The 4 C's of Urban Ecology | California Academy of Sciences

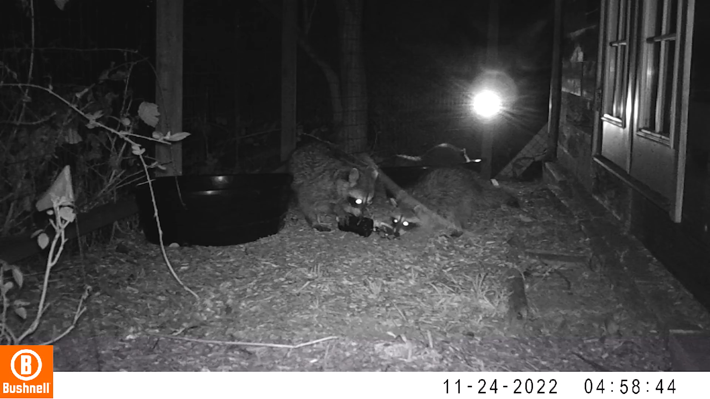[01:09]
whereas coyotes seem a bit more hesitant to interact with the puzzles.
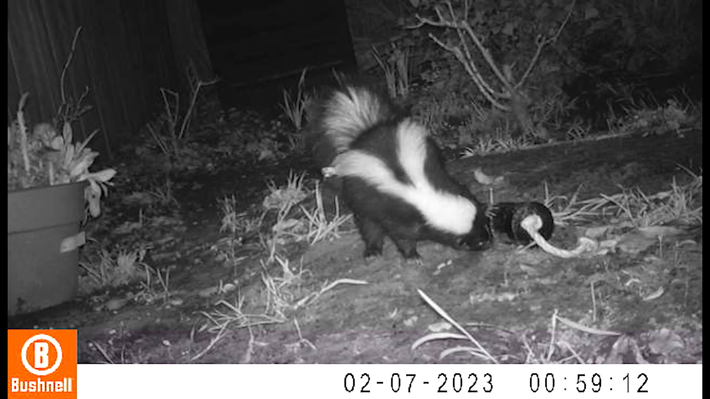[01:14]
And skunks and opossums try really hard with the puzzles, but they haven't been as successful as raccoons yet.
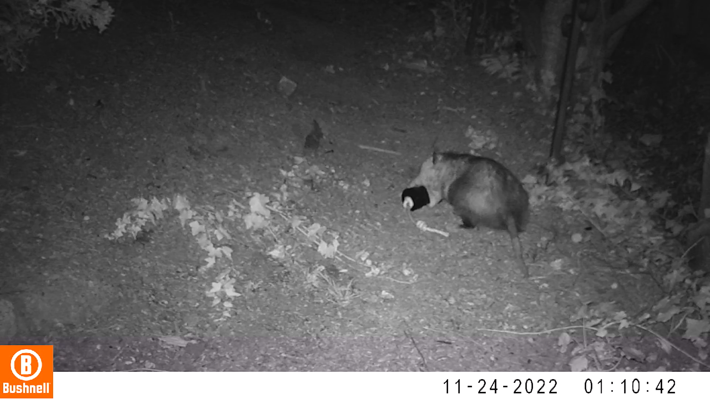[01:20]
And then we get a lot of domestic cats as well. Oftentimes, they'll just like go and sit right next to it and like hang out as a cat totally would.